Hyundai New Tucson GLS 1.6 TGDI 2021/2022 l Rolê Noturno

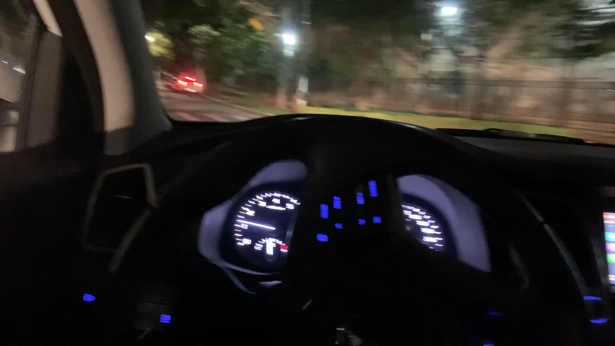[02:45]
E vamos ver como é que vai ser aqui com esses aceleros aqui. Bom, falei, falei para vocês sobre o retrovisor fotocrômico, tem um carro aqui com a luz alta ligada atrás, está incomodando bastante aqui o campo de visão, é aquilo que eu falo, né. Essas coisas fazem realmente falta num carro desse naipe aqui. Bom, olha na lombada o comportamento, como eu falei, a suspensão é macia, vai bem, ó, parece um barco na lombada, eu gosto de carro que tem esse comportamento.
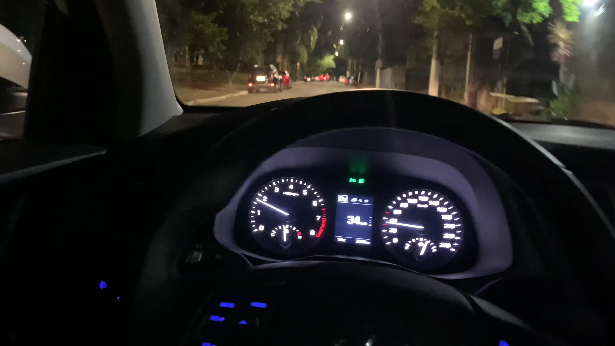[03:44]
Pena que está com um monte de compras lá atrás no porta-malas, vai acabar fazendo uns ruídos aqui. Mas, está tudo muito bom no carro.
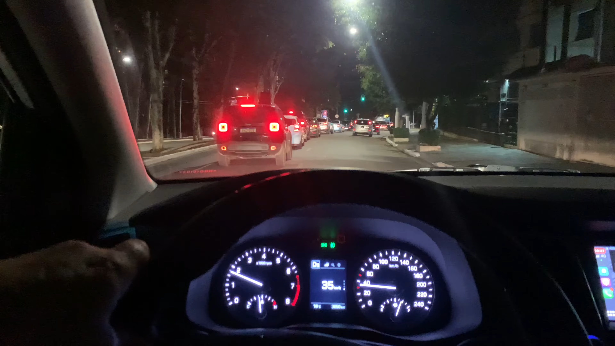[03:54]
É o que eu costumo dizer, ó, quando você está, liga os faróis na cidade, que tem iluminação pública, qualquer farol serve, né? Mas na estrada, quando você está tudo no escuro, vou mostrar para vocês que a situação é bem diferente. Bem diferente. Queria dar uns aceleros aqui para vocês, mas, infelizmente, a situação aqui do trânsito, são quase 9 horas da noite, estou indo para o meu último compromisso, e o trânsito é esse aqui. Tudo, tudo realmente apertado por aqui.
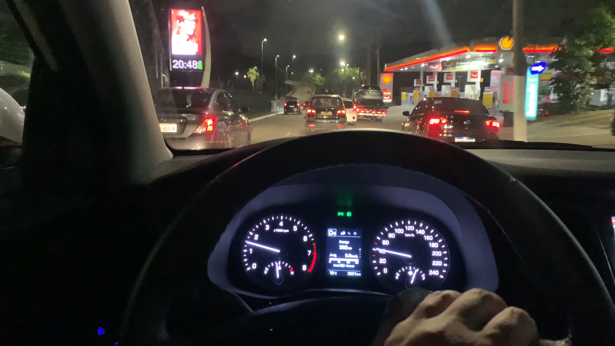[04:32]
E eu creio que vai melhorar ainda de novo, porque eu realmente dei umas pisadas fortes aí. Vamos ver aqui.
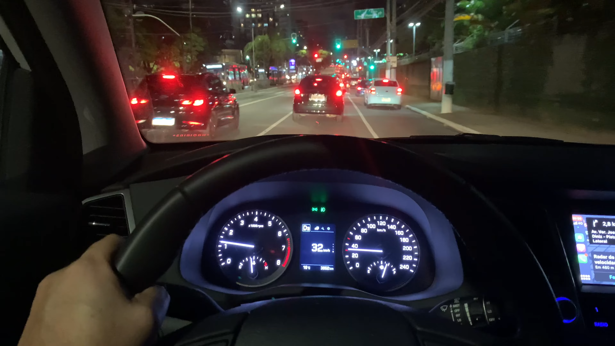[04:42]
E aqui vamos pela Ibirapuera, até chegar na Virador José Diniz, em São Paulo. Ah, estou triste que eu não vou conseguir dar os aceleros que eu gostaria, né? Viu como eu consigo trocar de faixa fácil, tem uma dirigibilidade bem tranquila no trânsito urbano, mesmo sendo um SUV médio, assim, é tranquilo.
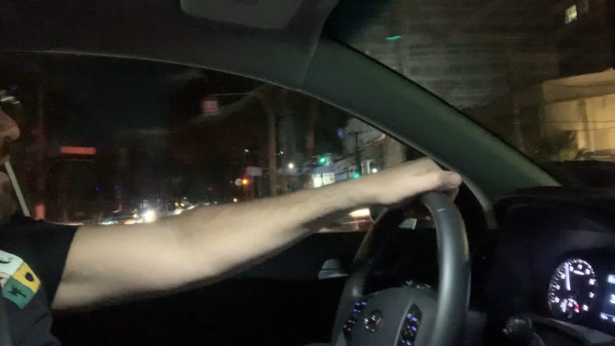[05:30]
Vai saber. Mas, olha como é bonito o painel aqui dentro. Como é um carro amplo, rápido, um carro amplo e bem rápido.
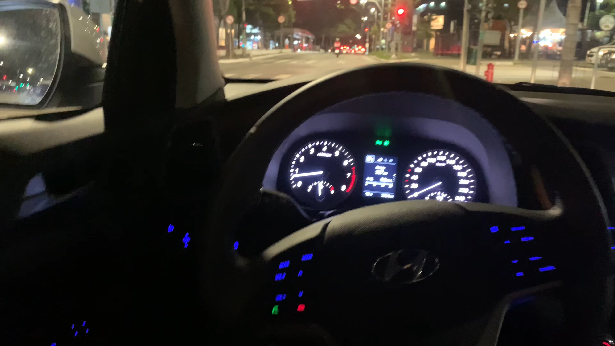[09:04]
Olha como é bonito o painel aqui, tudo iluminado, os comandos no painel, comandos do vidro todos iluminados,
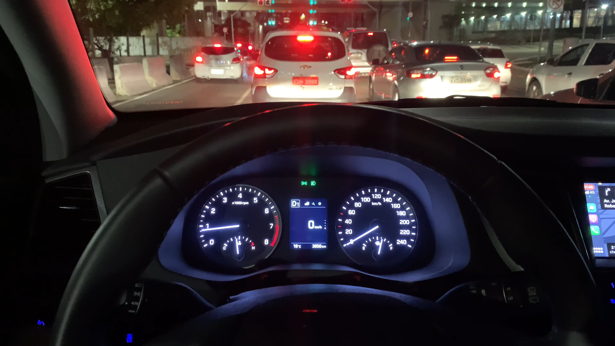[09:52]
Faróis com regulagem de altura por comando manual aqui, então vou mostrar lá para vocês no carro branco, observem lá na espinha, farol abaixando a posição dele, tem um bom ângulo aqui de ataque, tem várias posições aqui para ficar, pode ficar na posição 0 ou na posição 3, e isso ajuda bastante na cidade, porque eu gosto de deixar na posição mais baixa para não incomodar ninguém que venha no sentido contrário. Na estrada você precisa de um ângulo maior de ataque, ali do farol aqui não, aqui na cidade a situação muda de figura.